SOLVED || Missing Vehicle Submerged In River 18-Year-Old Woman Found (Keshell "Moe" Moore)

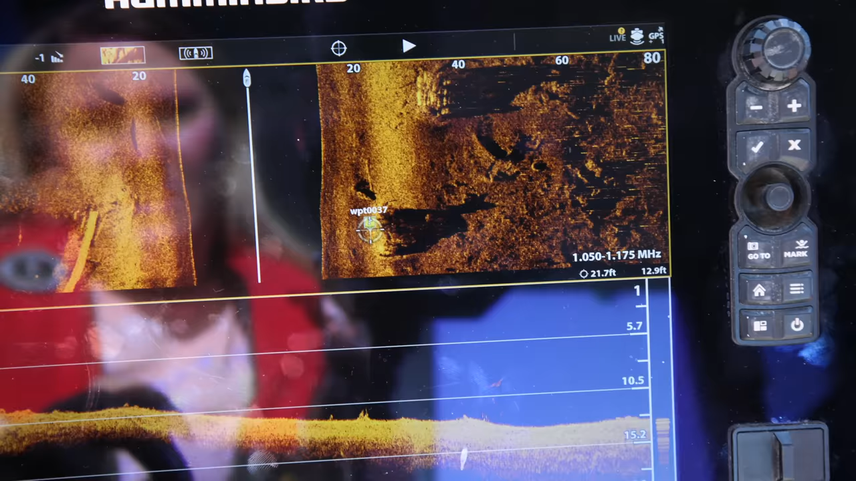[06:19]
If I mark that one, then I'll have both of them, so.
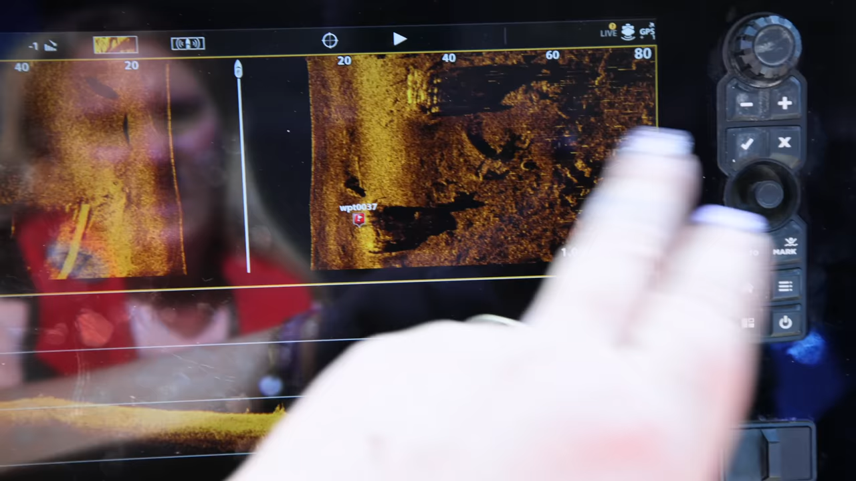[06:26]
Yeah, there's two of them.
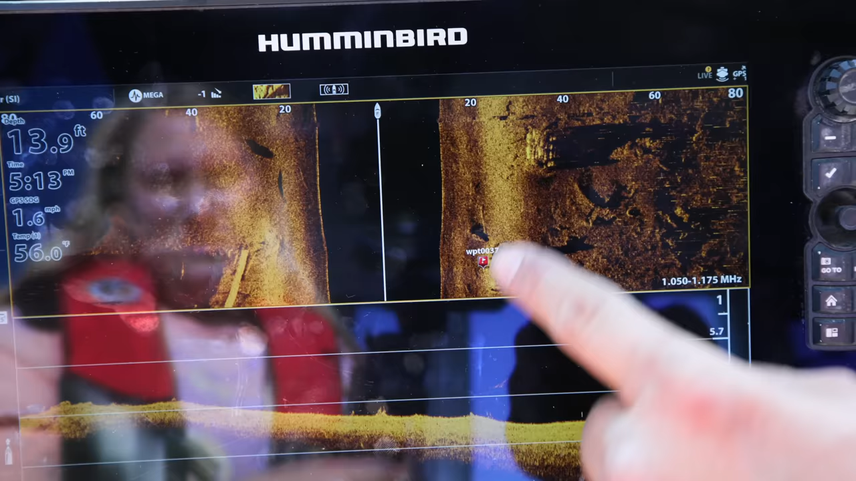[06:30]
On screen: depth 13.9 ft
That one's upside down, that one's on its top.
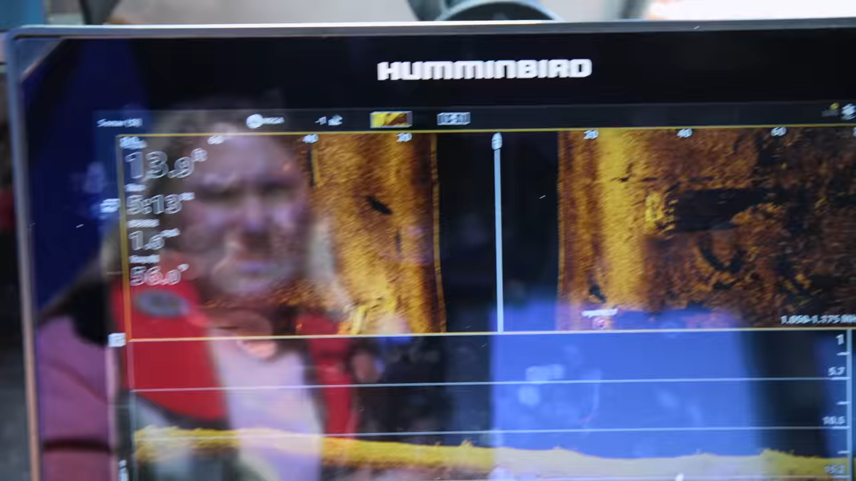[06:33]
If you want to get the live scope out, we'll go back over that after we come down through here. So we parked back there.